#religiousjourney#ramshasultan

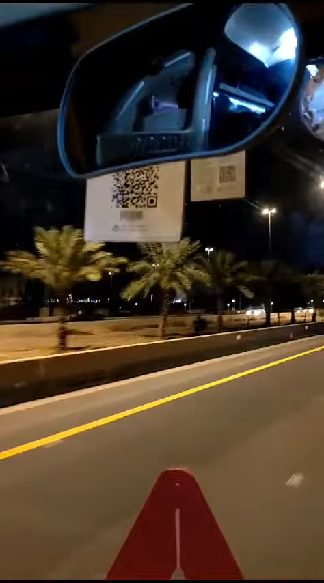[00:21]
আপনালোকে চাই যাব আৰু হারামে হুদুদ সোঁফালে চাব হারামে
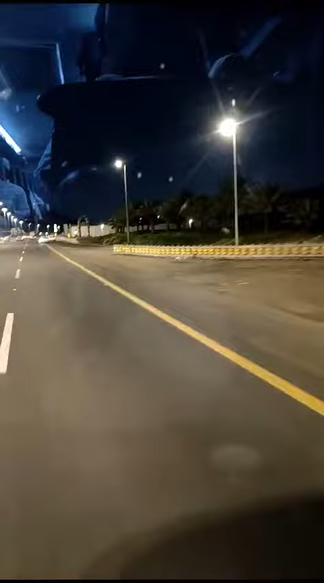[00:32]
হুদুদৰ গেট এটা আহিছে আমি এতিয়া কিছু সময়ৰ পিছত হারামে হুদুদত প্ৰৱেশ কৰিম বাওঁফালে এইটো জুল হুলাইফা আছিলে
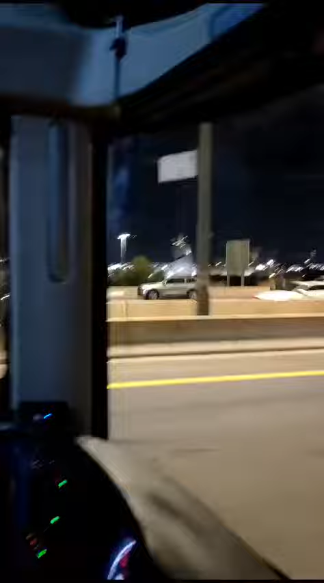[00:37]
আৰু এতিয়া হারামে হুদুদ এইটো হারাম বাউণ্ডাৰীত আমি
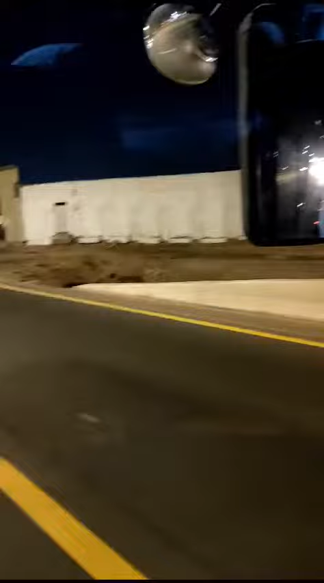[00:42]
এতিয়া প্ৰৱেশ কৰিলোঁ আলহামদুলিল্লাহ এতিয়া বেছি বেছি আপোনালোকে দৰুদ পাঠ কৰক আমি
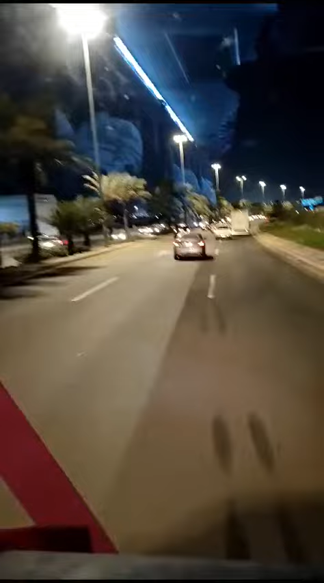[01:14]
এইটো ৰাস্তাৰে আৰু এই ৰাস্তাটোক হিজৰা ৰোড বুলি কোৱা হয় এতিয়া আমি এতিয়া
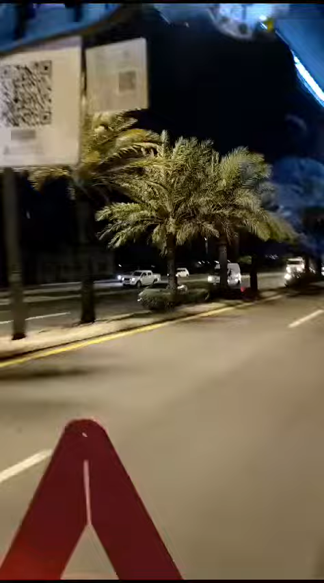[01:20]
মদিনা মনোহৰাত আমি প্ৰৱেশ কৰিছোঁ
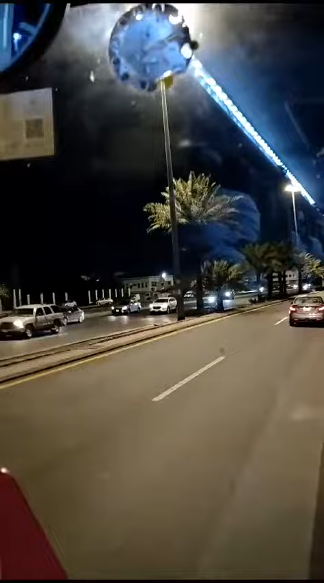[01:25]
আমি এতিয়া মদিনাত প্ৰৱেশ কৰিছোঁ কিছু সময় পিছতে আমি মছজিদে নববী পাম ইনশাআল্লাহ আপোনালোক সকলোৱে বেছি বেছি দৰুদ পাঠ কৰি যাই থাকক